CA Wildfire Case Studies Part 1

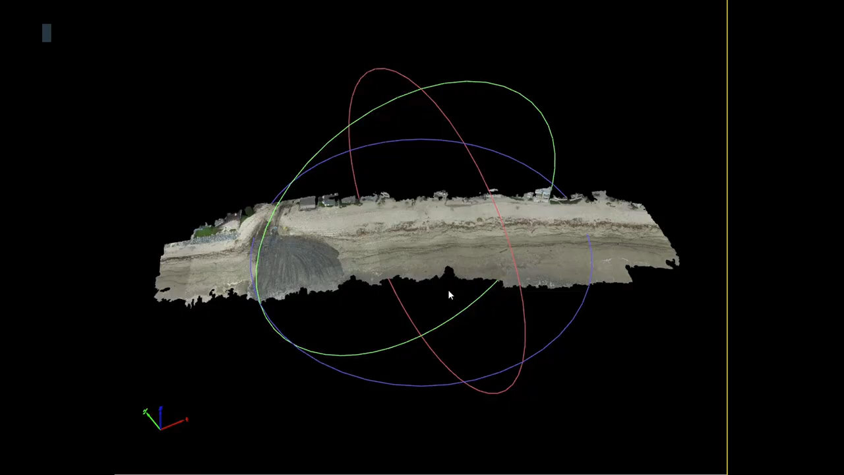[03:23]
Um, I'll skip this one cause we're probably tight on time, but I'll just say this is one of our data models.